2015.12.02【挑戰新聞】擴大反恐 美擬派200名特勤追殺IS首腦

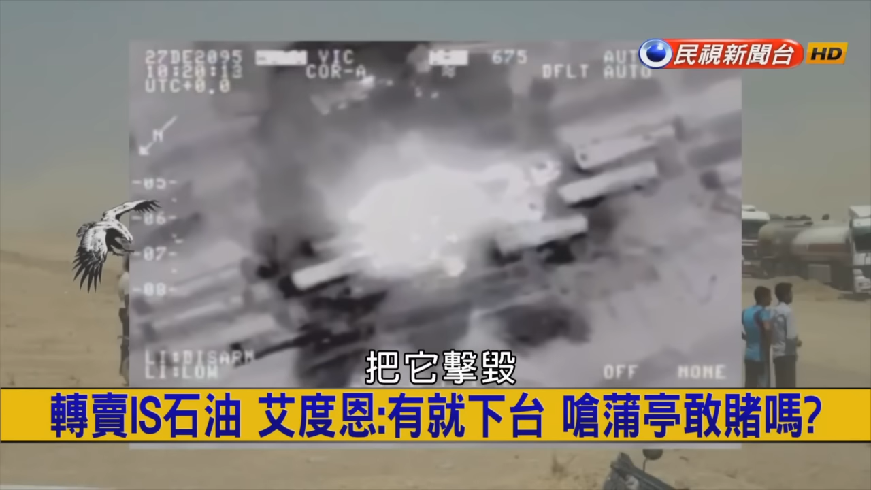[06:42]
击毁然后让他们困在这个整条公路上的时候然后再用这个战斗机去再用轰炸机去扫射所以你看他一下子打死打那个急掉了几百辆的这个